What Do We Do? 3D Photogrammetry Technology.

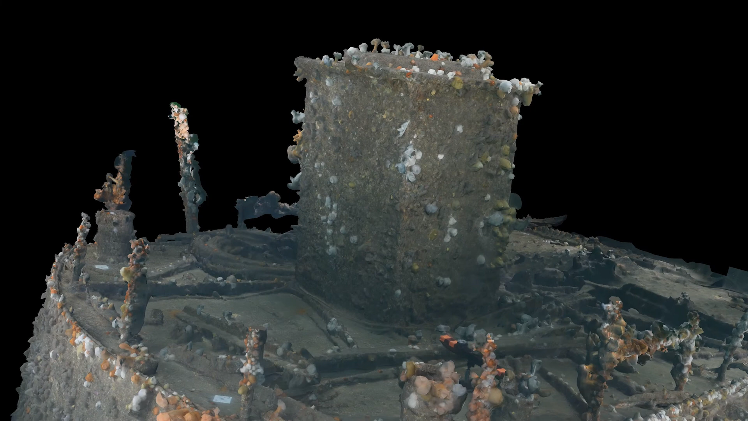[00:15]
They can be viewed from multiple angles and they can be interrogated at different scales.
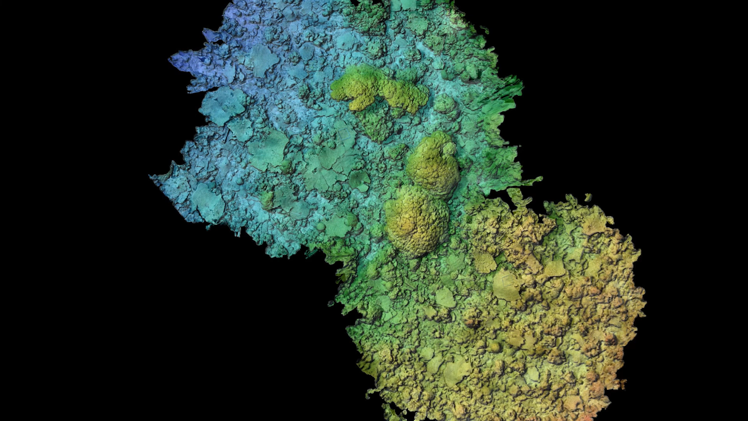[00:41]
Length, height, surface area, volume, aspect.
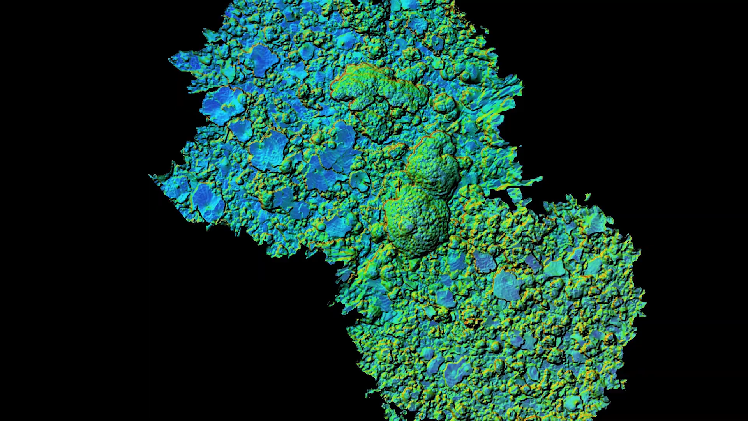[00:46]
Anything you could think of measuring in the field, we can measure in a computer environment.
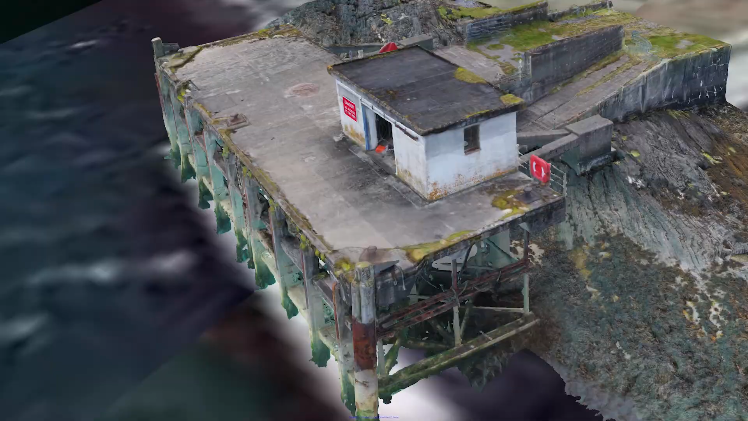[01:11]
survey so that we can compare changes over time.
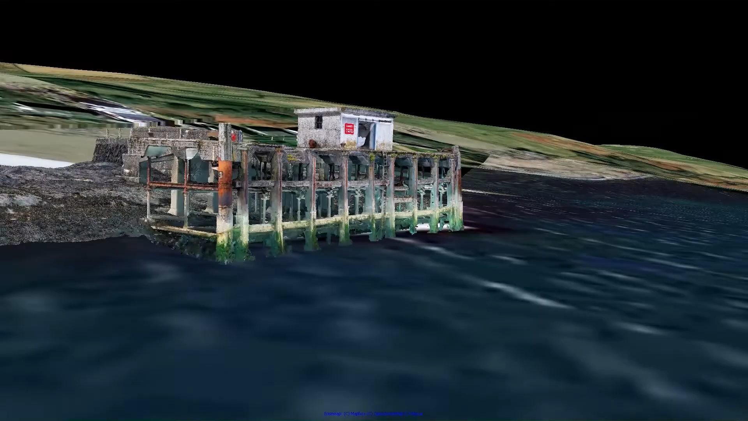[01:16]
We're able to produce a full three-dimensional model which we can show the client, they can see for themselves the damage on the pier and they can even share it with their engineers.
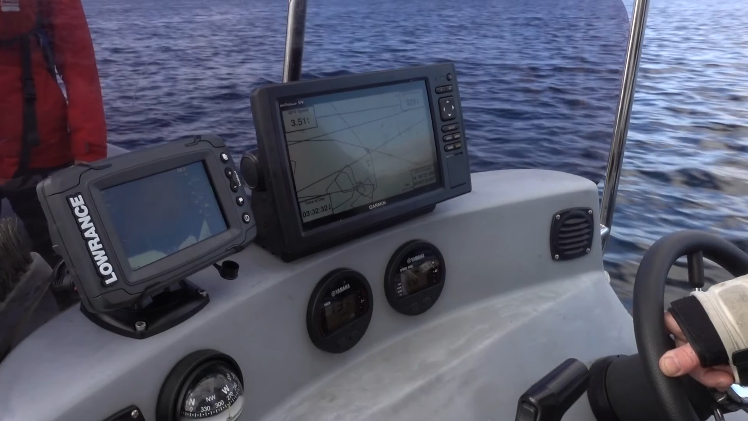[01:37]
We initially went out to scope the site and just check where the anchors were using side-scan sonar.
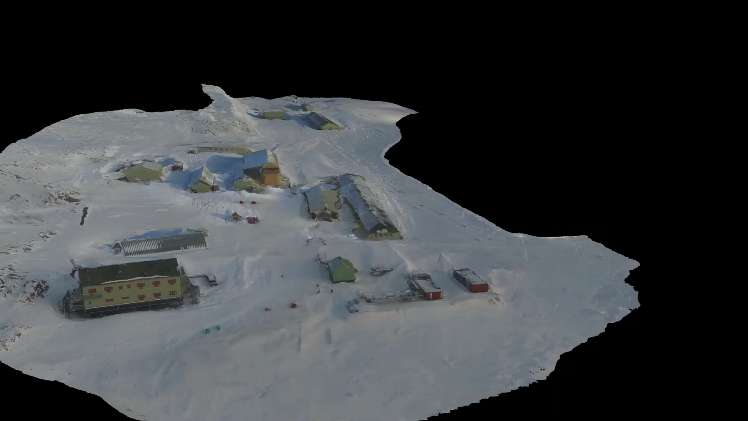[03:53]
We've used legacy RV footage to model oil and gas structures in Thailand and terrestrial structures in Antarctica.
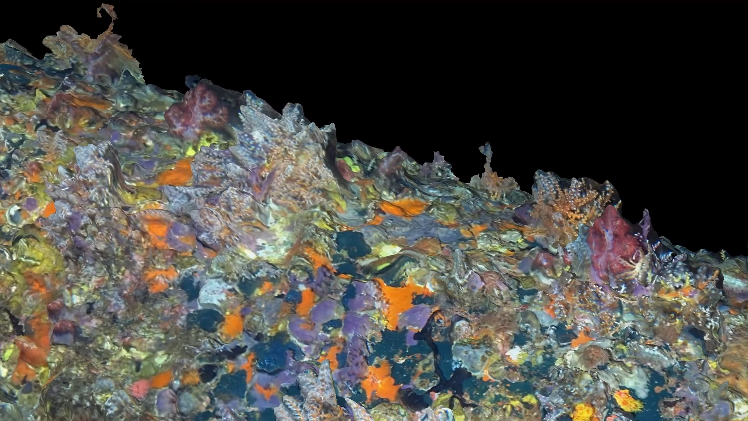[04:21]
Any time another question comes up we can simply go back into the computer model and look at it from different angles, apply different measurement characteristics to it. that is simply impossible to do dive after dive.